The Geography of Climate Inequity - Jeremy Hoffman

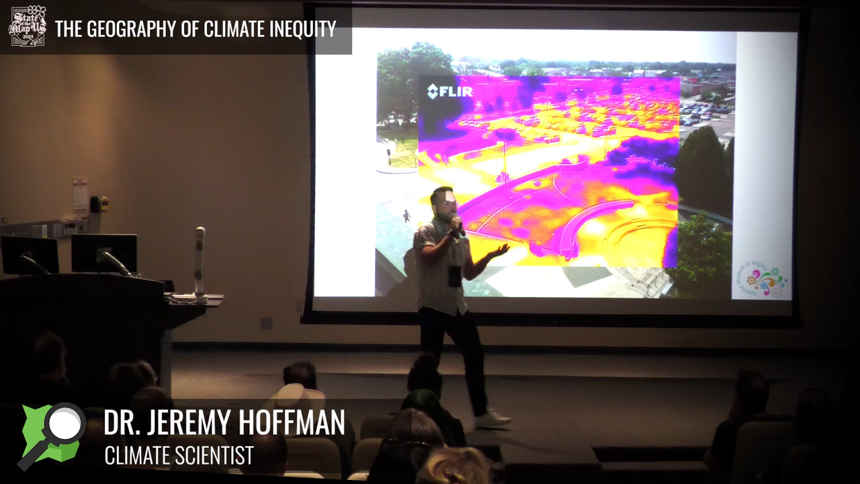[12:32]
But we know also that the temperature to the touch doesn't directly correspond to the temperature that if you were walking through this environment, you would not feel 170 degrees on the pavement, and you wouldn't feel the 87 degrees underneath the big shady tree.